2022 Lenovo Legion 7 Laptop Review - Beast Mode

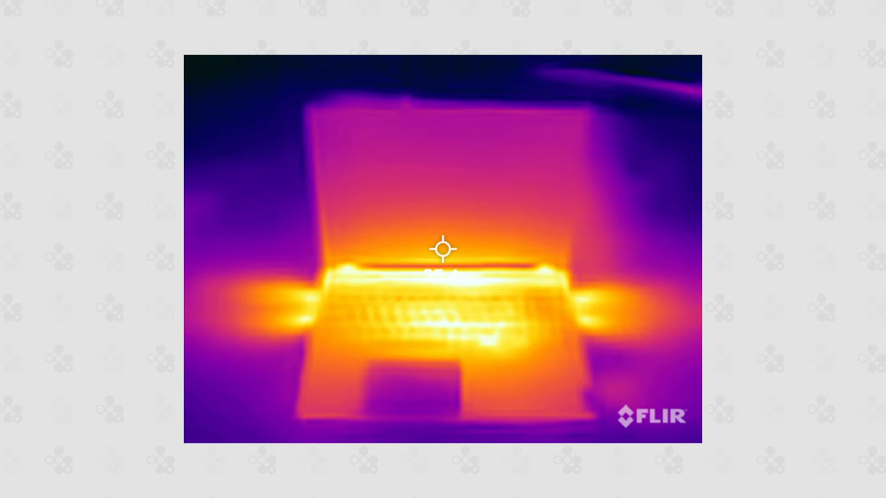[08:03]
Well, it does a good job at keeping the RTX 3080 pretty cool. I rarely saw temperatures above 75 degrees.